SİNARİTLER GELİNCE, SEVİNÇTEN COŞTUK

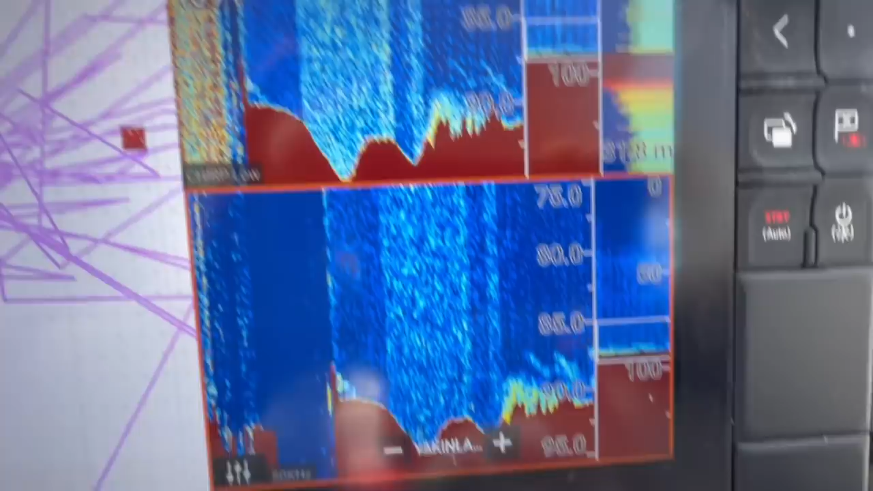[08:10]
Kaç kilo bu balıklar? Ya yok artık o kadar.
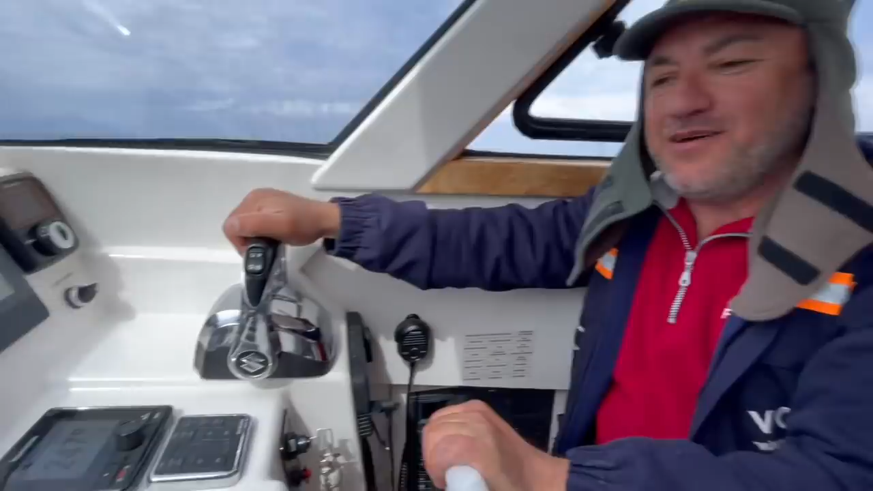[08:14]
Nereden bile ama güzel yer. Bakar mısın? Birden yazıyor. Biz de merakla şimdi oltayla çekince anlarız kaç kilo olduğunu.
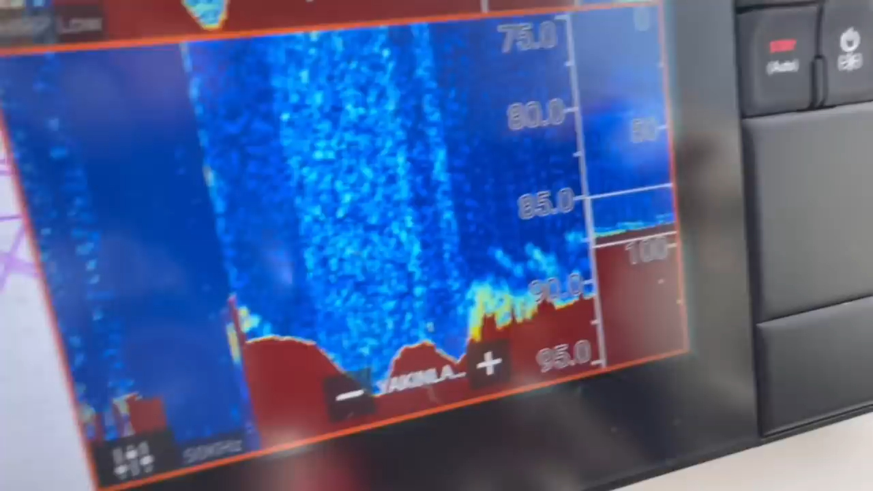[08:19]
Daha ne olsun? Ben gidiyorum oltaya o zaman. Rast gelsin. Evet. Balık yazıyor ha.